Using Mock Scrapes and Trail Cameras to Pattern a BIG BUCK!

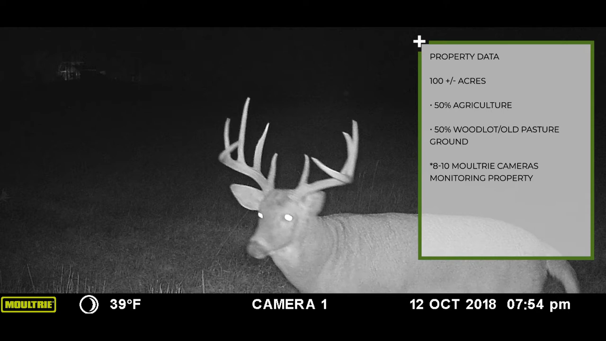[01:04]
We usually ran around eight to ten Moultrie cameras on there to be able to cover what we needed.